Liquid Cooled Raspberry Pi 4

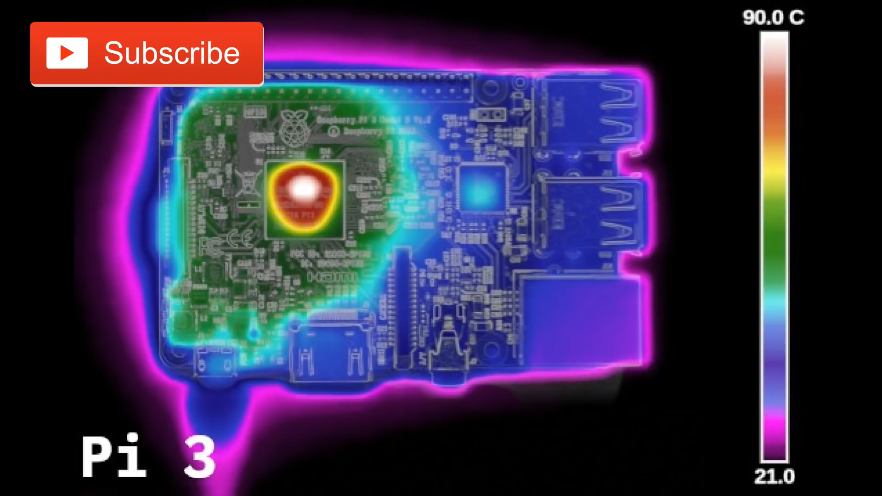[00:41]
On screen: scale top 90.0°C
So as you can see, the thermals on the Raspberry Pi 3 right here. Then we're going to look at the 3B+, more heat, more power, and then we're going to get into the latest Raspberry Pi 4 that just released about a week ago.
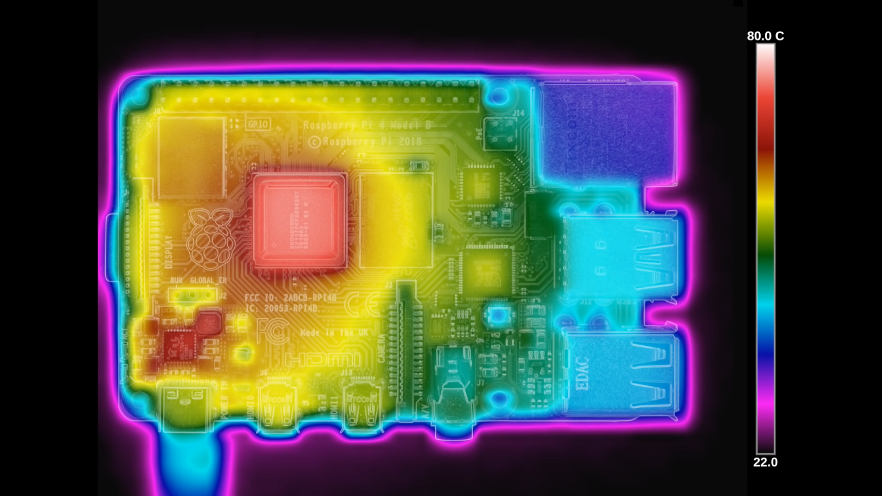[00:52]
On screen: scale top 80.0°C
And as you can see, a lot of heat, and it's a lot more spread out.